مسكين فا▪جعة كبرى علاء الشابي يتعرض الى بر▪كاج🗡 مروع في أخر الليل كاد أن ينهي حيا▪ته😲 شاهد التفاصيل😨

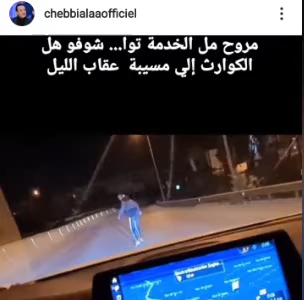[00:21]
ما نجموش يوصلوا صوتهم وكل يوم يتعرضوا للبركاجات ويلى الموت هذا اللي كان مش يصير معه على الشبي هو مروح في الليل من الخدمة متاعه حكيت ساعتين ونصر
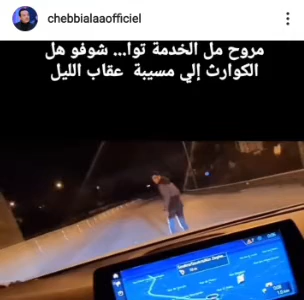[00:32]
ثلاثة متاعه صباح يلقى شخص في الكيس ثامل حسب ما قاعدين الراو تعرض له ويقف له في قلب بالطريق ما خليهش يتعدى ويوقف في السيارة بركاج
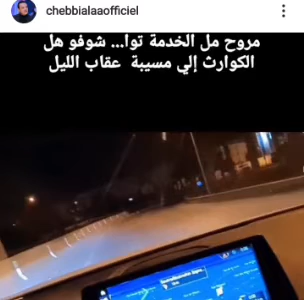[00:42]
معدها بين امي بابا الفيديو موجود على الانستجرام من تعالي الشبي حاول يتفديه بكل الطرق بأضمن الطرق بش يمنع هو وبش
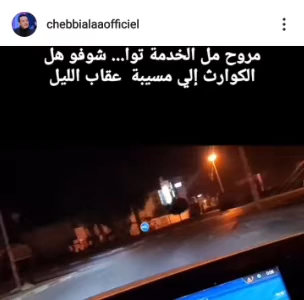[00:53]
يمنع هو زدى الشخص على ما اظن يشير بحرابش يساكر المفيد ما هوش في وعيه حاب يبركيه في قلب الكيس وهو مروح مطلثة متاعه
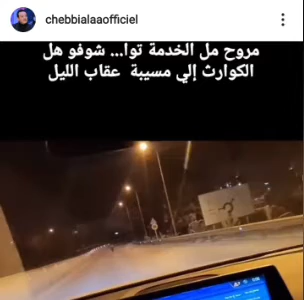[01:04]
صباح في عزشتي المناظر هذي قاعدة جول الكيساتنا يتعرضوا للعباد اللي مروحها من خدمها يعلم بيهم مربي مساكن يخدموا له جهة صباح بش يجي انتي تبركيه تنحيلوا فلوسه اللي تاعب عليها ولي خاسر عليها عمره ويكتب عليها عليه مروح من الخدمة توا شوفوا هالكوارث اللي مسيبع قبل ليل اي بالمنجد كوارث لانه حلت بارشا كوارث على وجه الارض وقتلت بارشا ناس ناس متعرض له هو وفيت وهرب منه وسلكها والحمد لله